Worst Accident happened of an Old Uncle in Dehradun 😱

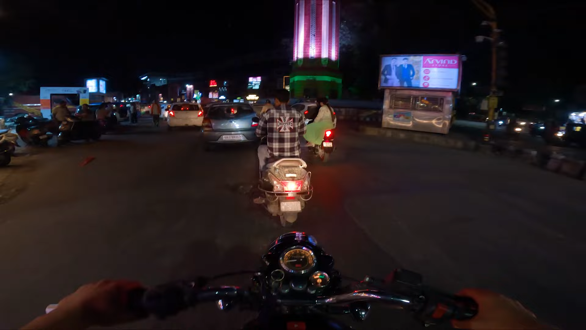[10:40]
और घंटा घर भी देखो, काफ़ी टाइम बाद घंटा घर आया जा रहा मेरा भी।